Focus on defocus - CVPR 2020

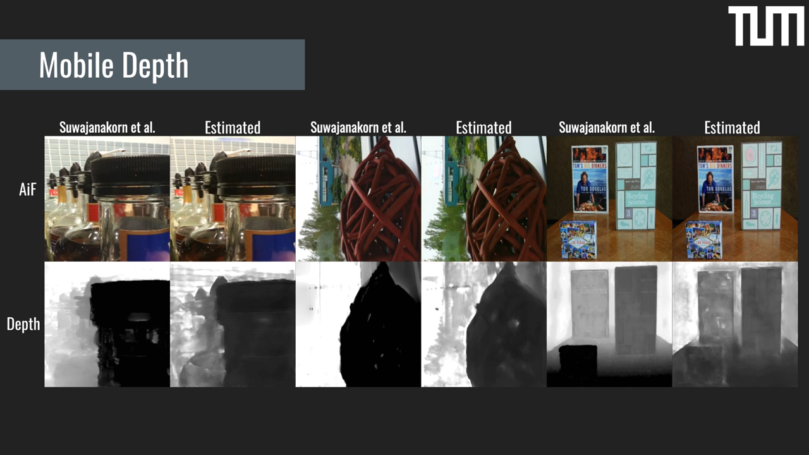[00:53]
We show results on mobile depth dataset and on photos from our smartphones. For more details, please check out our paper and come chat with us.